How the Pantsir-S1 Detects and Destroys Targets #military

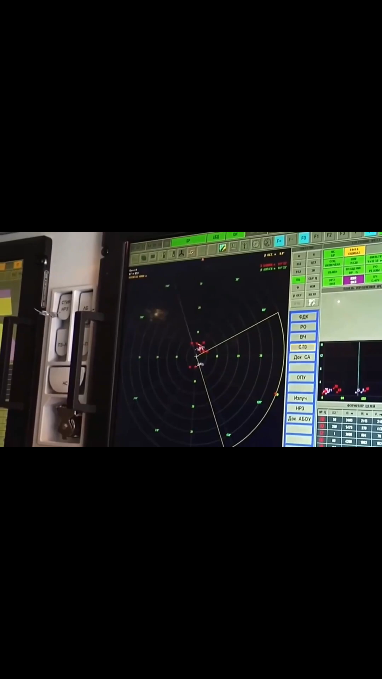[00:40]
with a tracking range of up to 24 kilometers for a two-year-old.